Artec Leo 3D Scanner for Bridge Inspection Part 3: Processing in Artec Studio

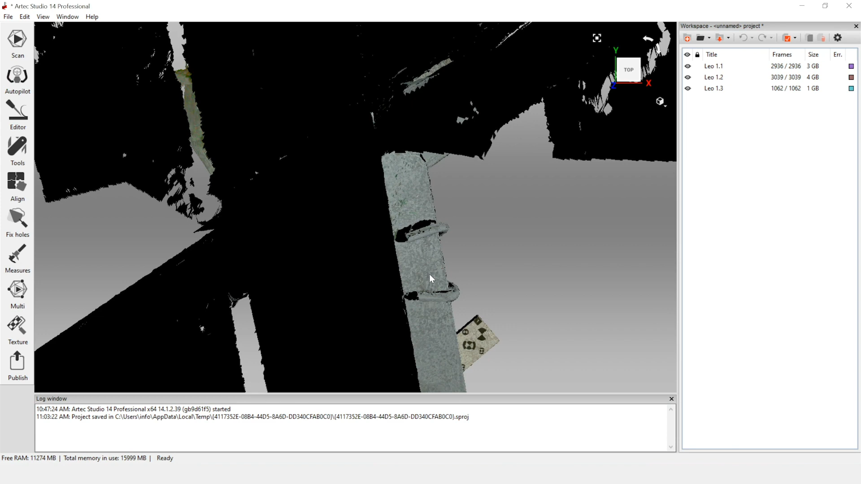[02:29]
To zoom out, you use the center scroll button on your mouse.
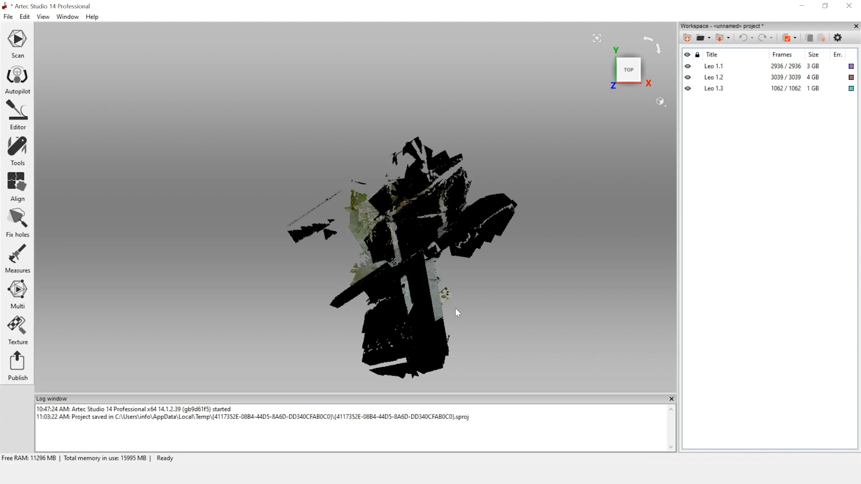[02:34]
And then to rotate, you're going to left click and hold, and then rotate the mouse.
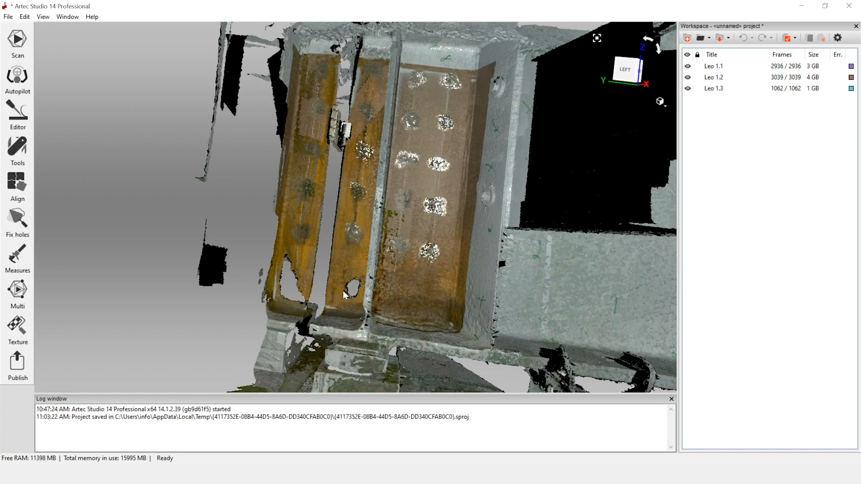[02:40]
Zoom in again, center scroll button. And then if you want to move in and out,
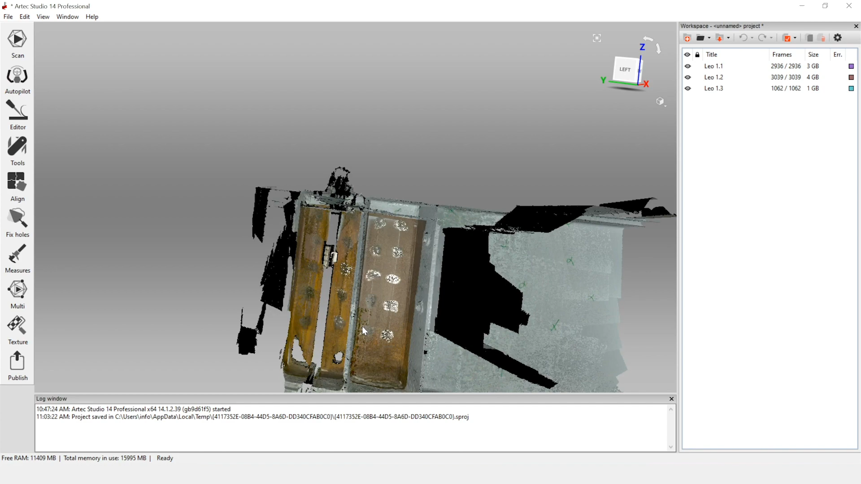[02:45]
you can also right click and pull or push. Now if your scans did not automatically load, you're going to select the first scan and then shift and select the bottom one, right click. And there's an option to load scans. So I'll show you what that process looks like if I unload them.
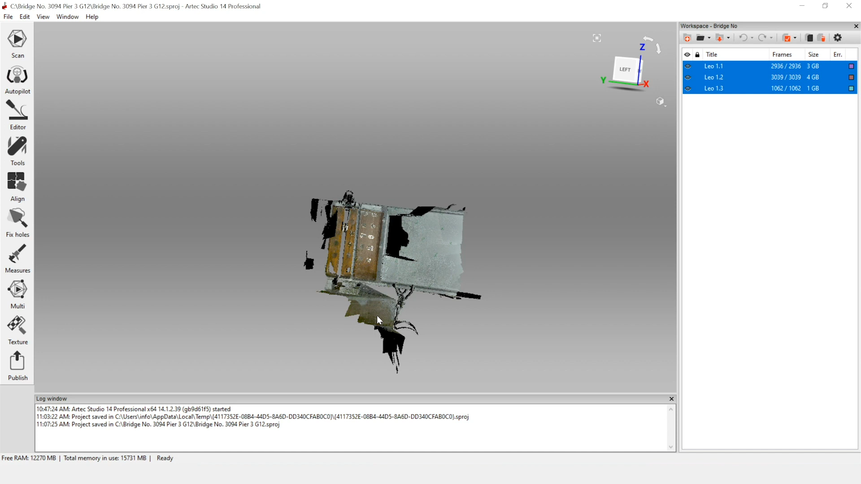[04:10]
enough geometry between the scans to make sure that we have overlap. So if we look at each of our scans, we see that we have one
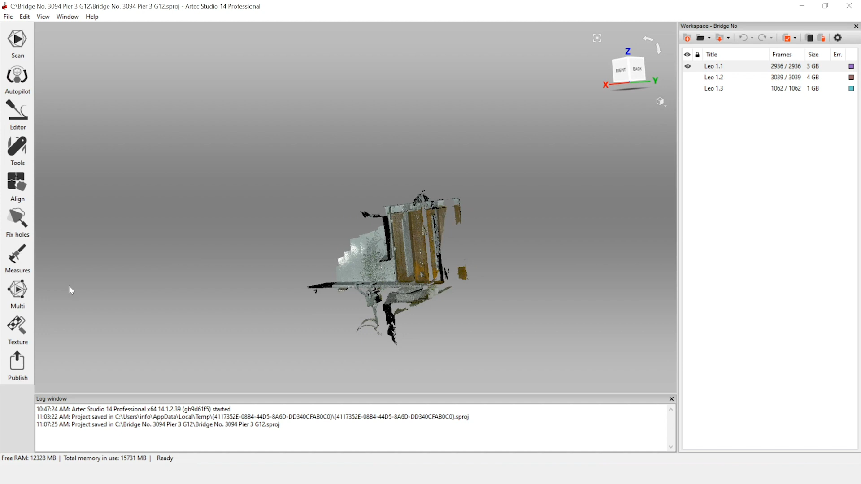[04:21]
side of the girder and the opposite face of the girder.
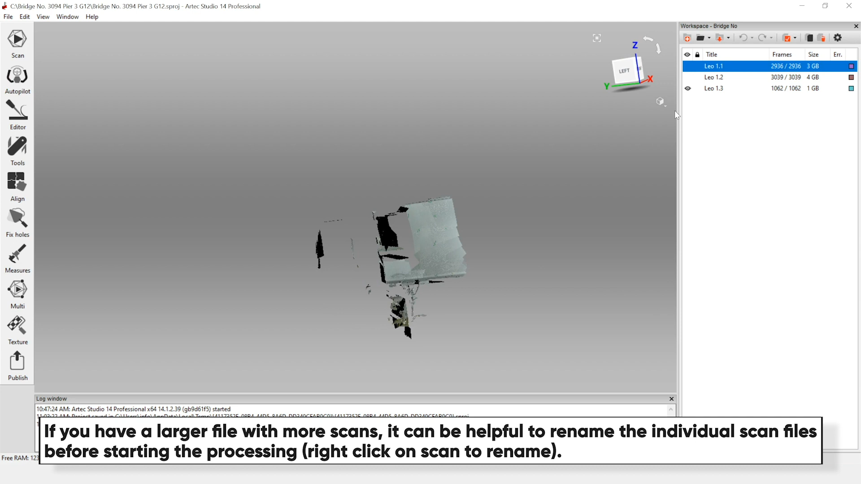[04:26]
And our last scan is a little bit of the girder past the stiffeners.
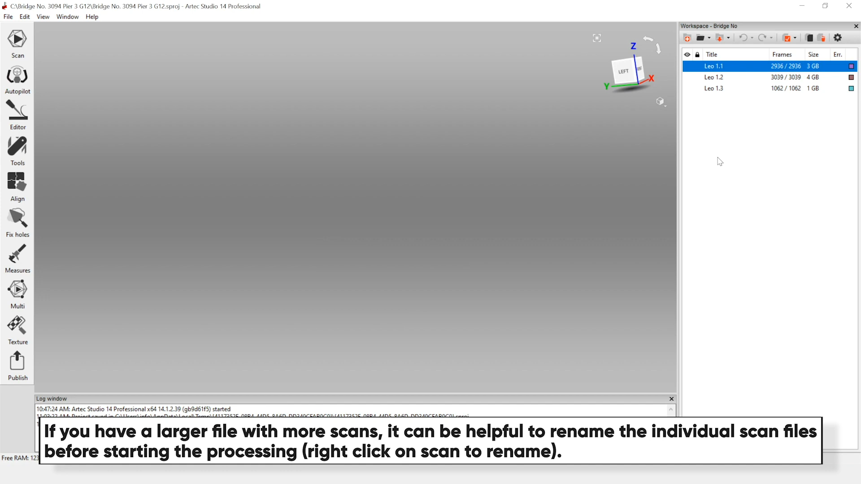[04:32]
All right, so then let's turn back on all our geometry.
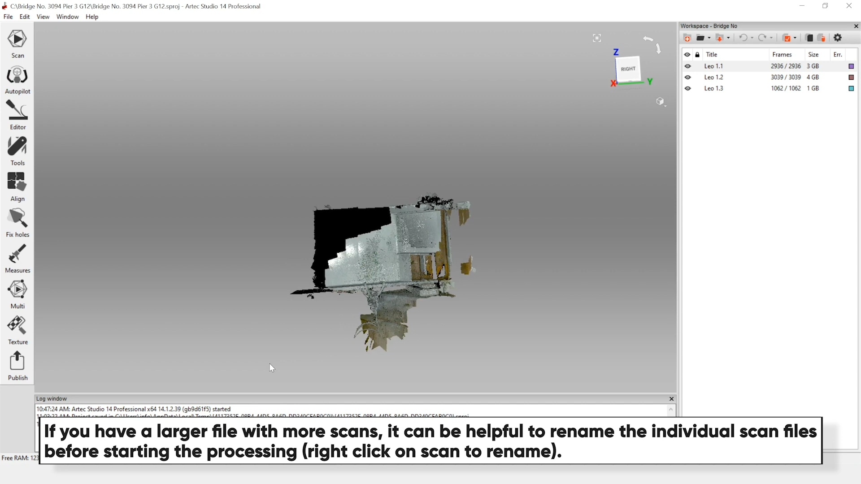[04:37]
So when I say extra geometry that we can get rid of for now, we want to make sure we keep our target bars on both sides.
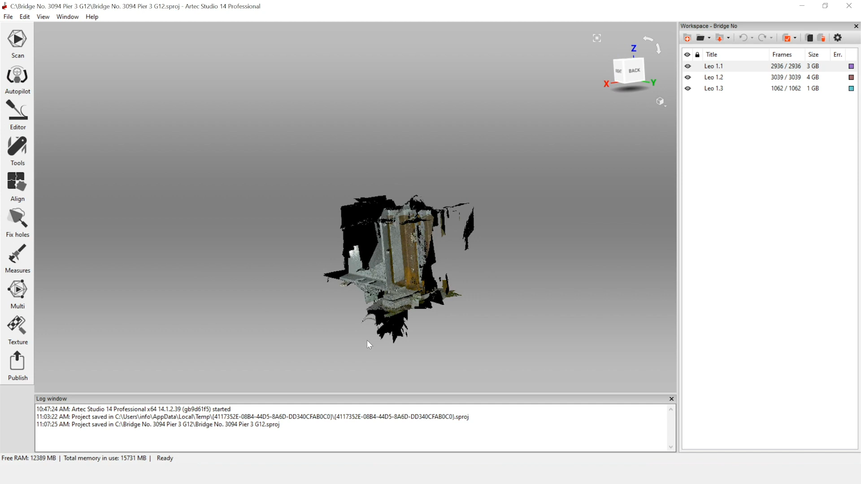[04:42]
So the one attached to the web and the one underneath the bottom flange.
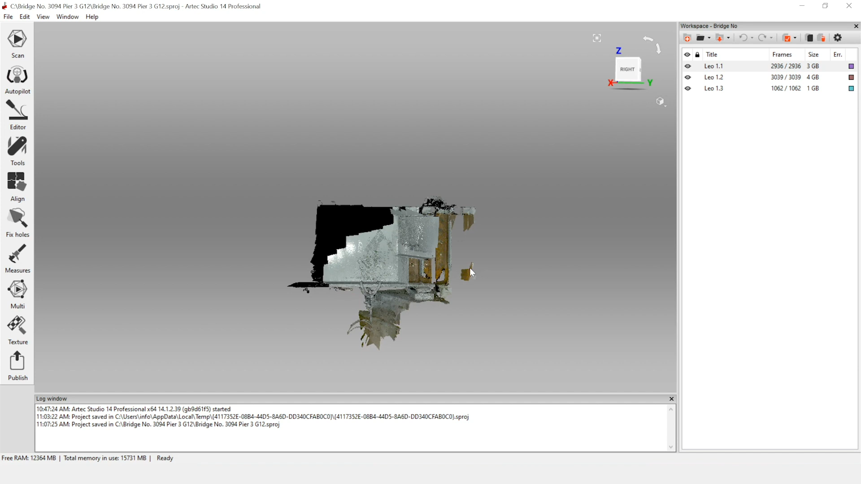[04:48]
We'll keep the area behind the stiffener for now,
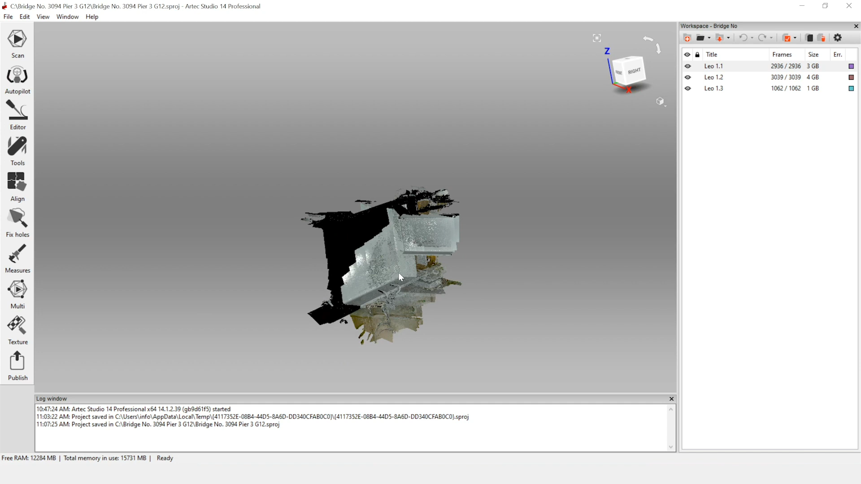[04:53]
even though we're really focused on the girder end and we don't have a complete scan in this upper area, we'll crop that after we do alignment. However, these areas of the pier cap down here,
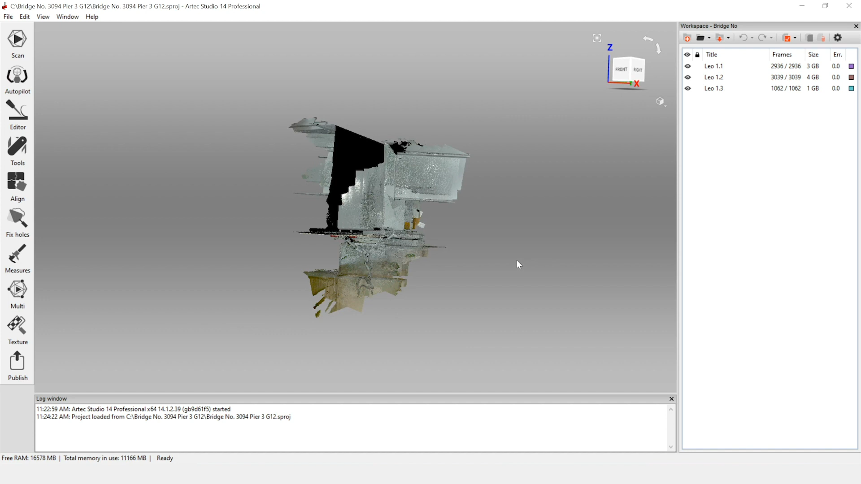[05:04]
some of the extra diaphragm, and certainly some of this extra information on the opposite beam, we can erase.
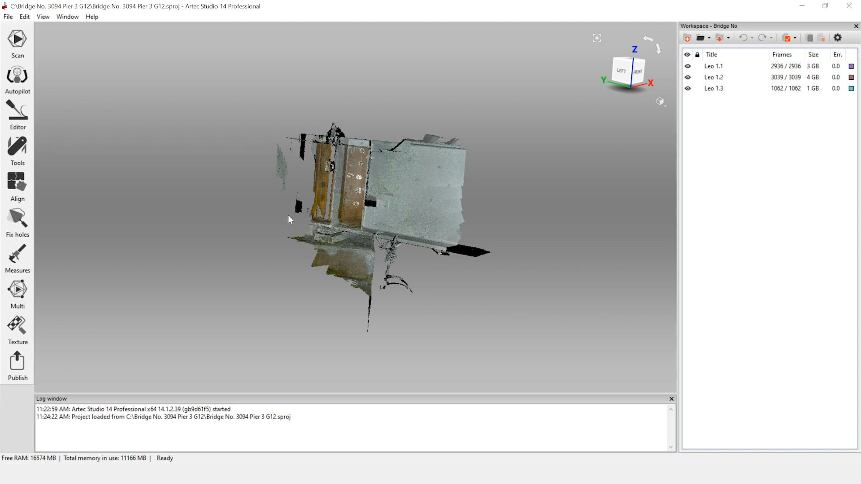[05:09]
So to do that, we're going to go into editor, eraser, and these are all different eraser tools. So you can really use what you're most comfortable with. I personally like the rectangular selection. And then I just go in, press control and then left click and select areas that will highlight them red. And you can keep doing that for all the areas you're interested in,
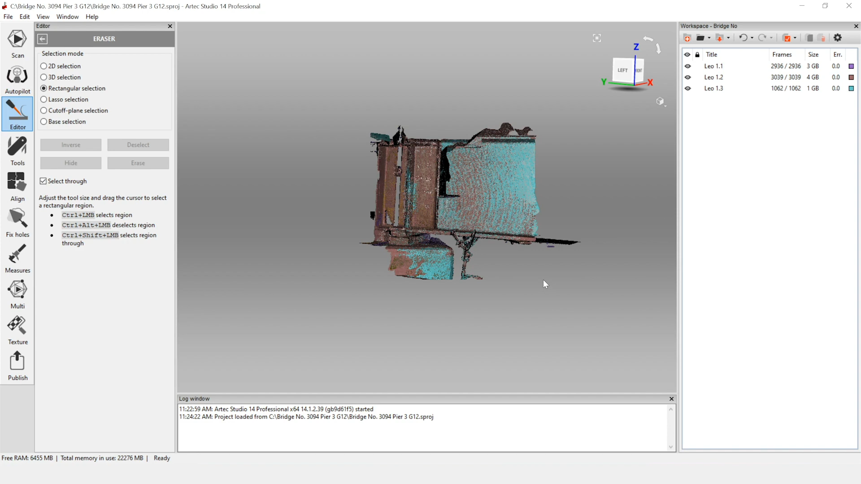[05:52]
but nothing gets deleted until you actually go ahead and hit this erase button. You can do it frequently to make sure that you don't deselect any information you do want to erase, or you can select everything and erase at the end. What you want to just be mindful of is to not erase your target bar. That's very important.
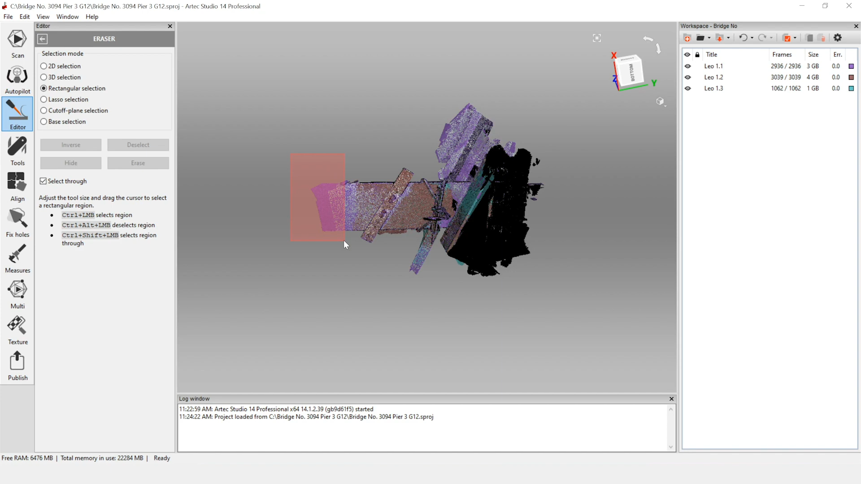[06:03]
So the amount that you erase really is a personal preference and you just want to make sure you get all the big things out of
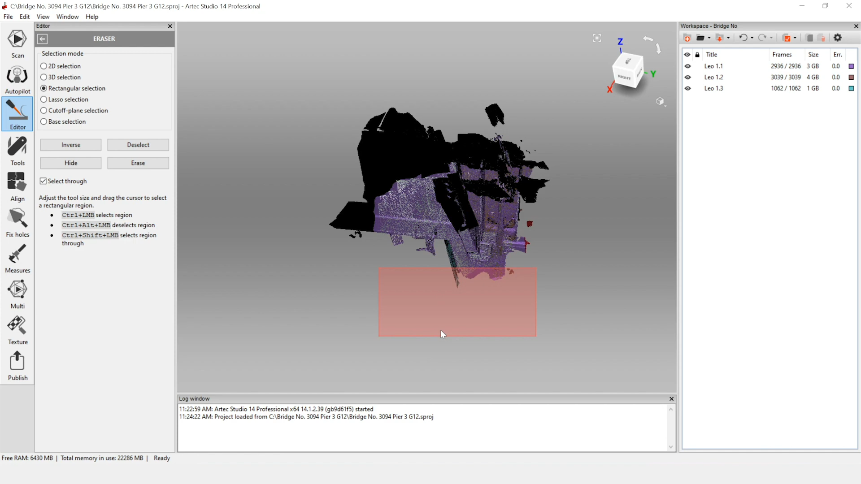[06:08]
the way so it's not going to cause problems in your scan later.
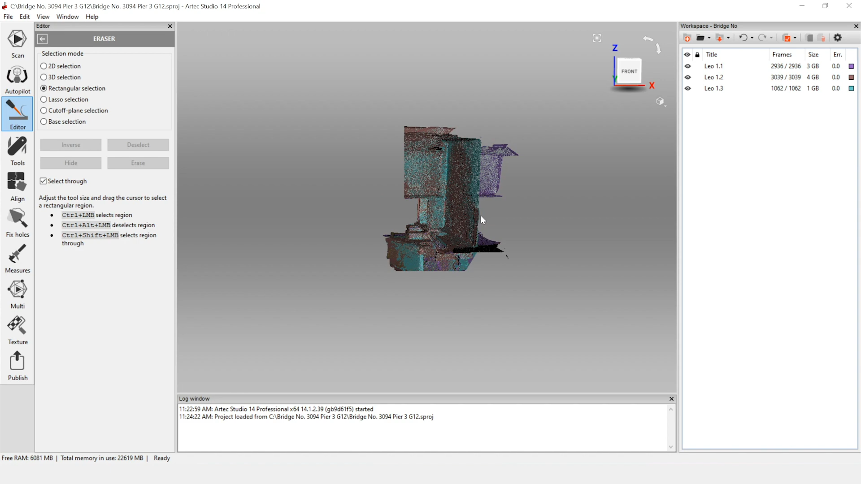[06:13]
So once you have erased a bit of your extra material that you don't think that you will use for alignment, we can then leave the erase menu.
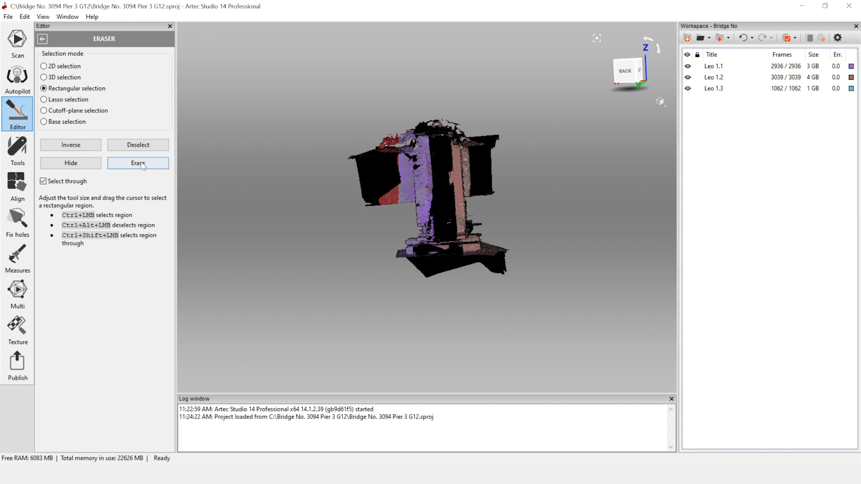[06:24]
We are going to come back to this once we form our final model.
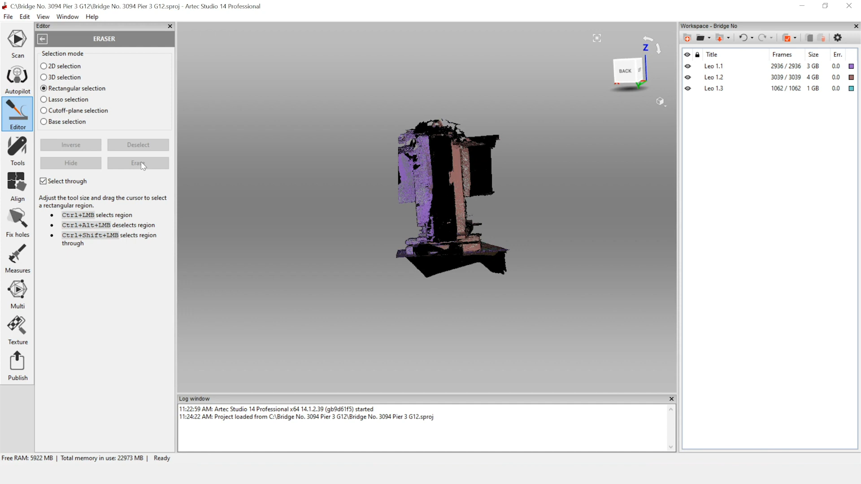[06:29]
We can go back in and then really crop all the unnecessary information and just keep the focus on this one beam end.
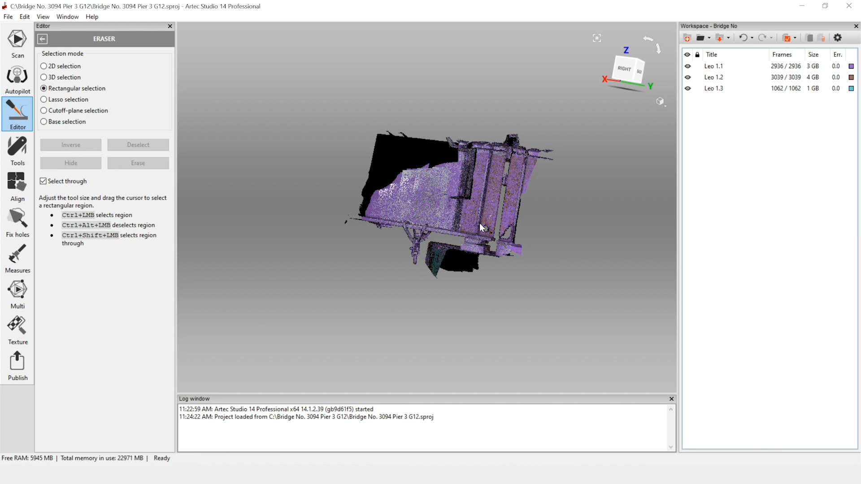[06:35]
So we can close out of that. And once we've cropped really the extra information, this is a good time to make a copy of all of our scans. This essentially retains the original information, but if we make an error in our processing and we don't want to start all the way from the beginning, this gives us a way to kind of come back to those key scans.
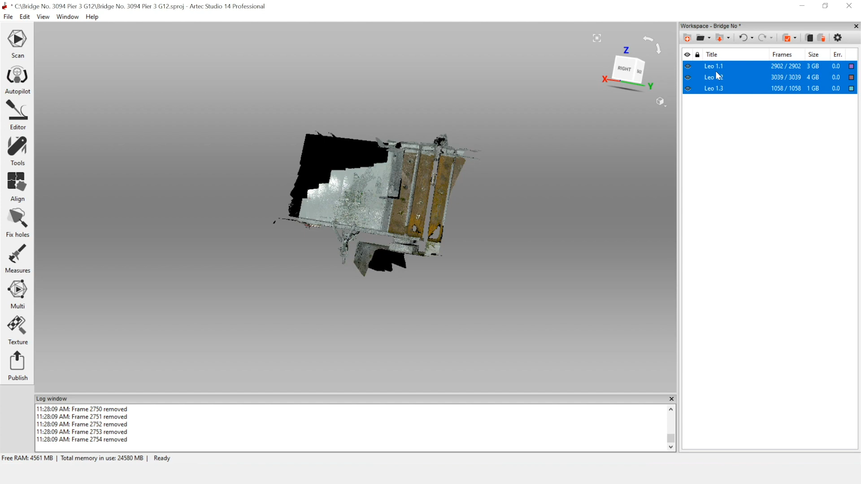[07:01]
So you're going to select all, right click, and then duplicate the scans.
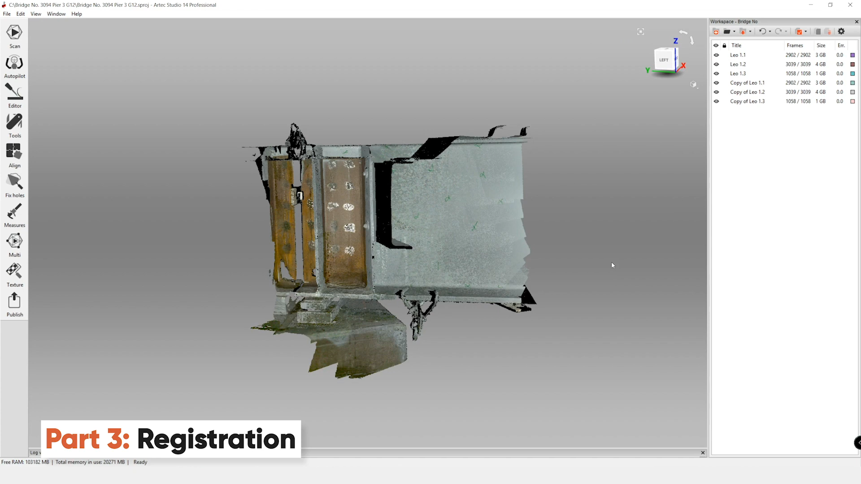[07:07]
So once you have made copies of your scans, you can go ahead and hide these. We are not going to be using those.